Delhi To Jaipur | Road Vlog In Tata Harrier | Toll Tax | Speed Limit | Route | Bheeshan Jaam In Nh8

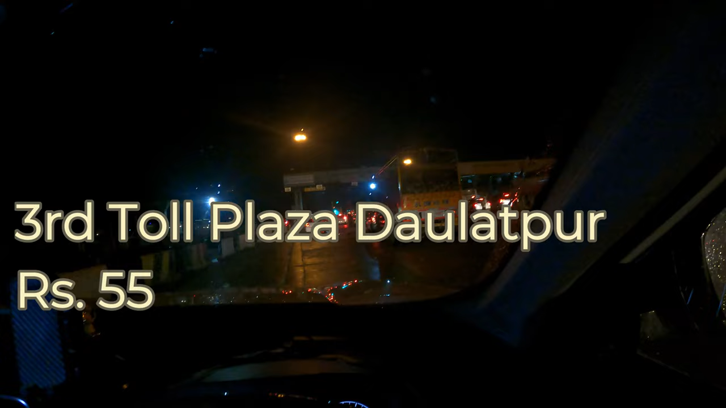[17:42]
तो दोस्तों करीब बच चुके हैं समय पौने आठ और अपने तीसरे टोल प्लाजा पर आ चुके हैं जो कि राजिस्तान की इंट्रेवे पड़ता है नैशनल हाइवे अथारिटी आव इंडिया नो टेक्स्टिंग वाइल ड्राइविंग देखी लिखा है
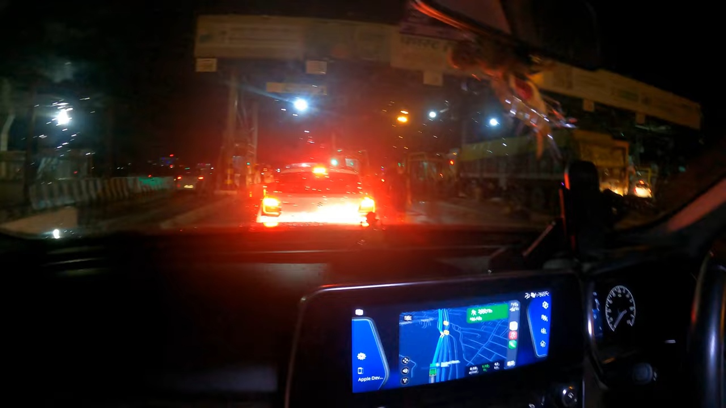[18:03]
अब कर
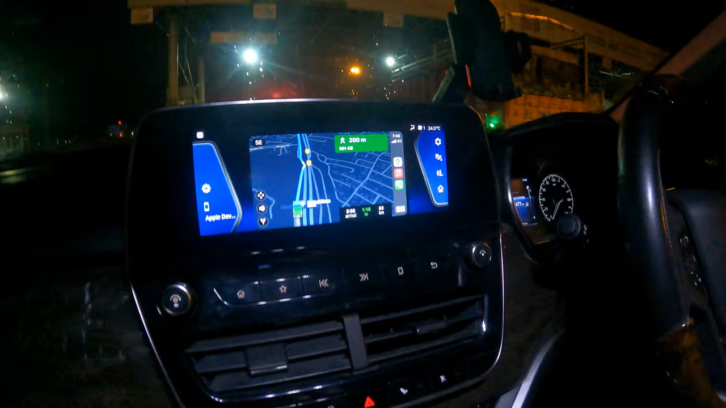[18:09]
दोस्तों यह देखे हमारी बारी आ चुके यह देखे कुल गया
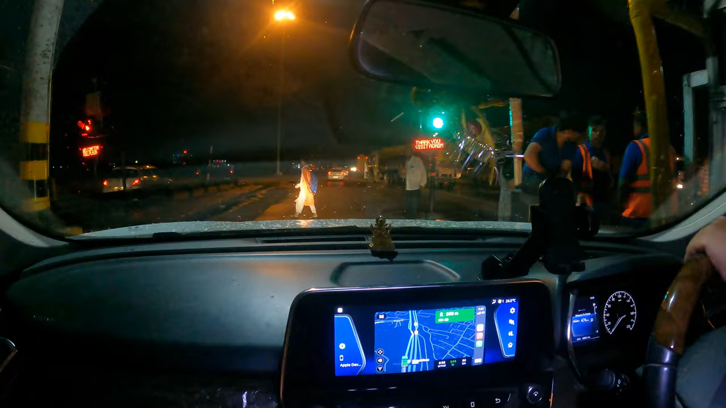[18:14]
तड़ो से और निकल गया और यह लास्ट तोल है इसके बाद कोई टोल नहीं पड़ाइगा
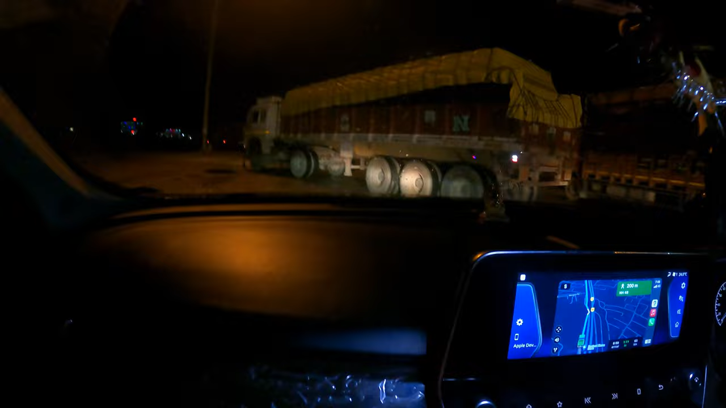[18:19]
बाकी हमारा जो जैपूर दिखा रहा है वो एक गंटा